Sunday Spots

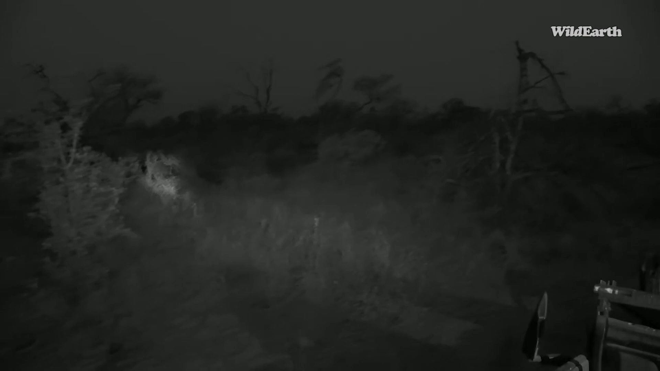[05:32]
Yeah, got the leopard. Or is it?
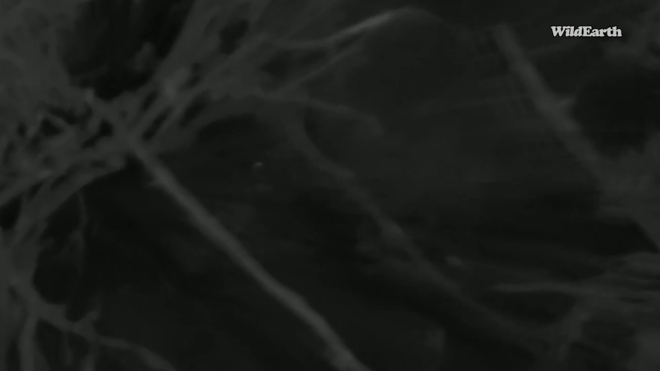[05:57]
Right there, you see it? It's lying behind there. It's gonna be tricky. Right there.
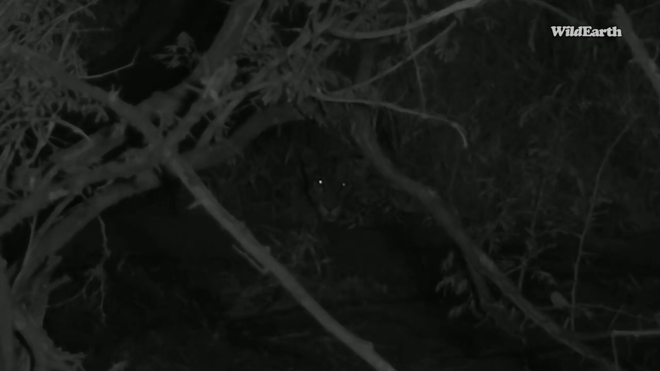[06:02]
Looks like a young one. Yeah, I got visual here, Andrew. So, Puzomati here. Okay. So we're just gonna sit here and see what she's doing. It's not the greatest of visual, or it. Oh, it's rolling in the mud there. It's rolling in the mud. Standing up there. It's moving now towards, just go straight down there.
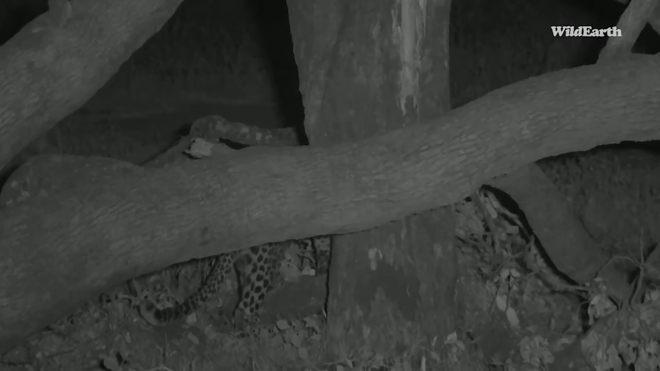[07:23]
No, she's 100% calm with us. Look at that. She's not even looking at us. Hey, there we go. My feeling, it's Tinkerbell. It looks like a young animal. But I can't say for sure. There's no way with the amount. It did look like she was eating something there indeed, Franny. Let's see where she goes.
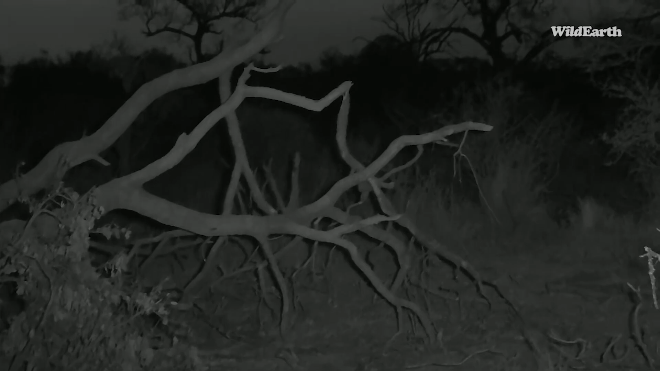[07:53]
It will be something small.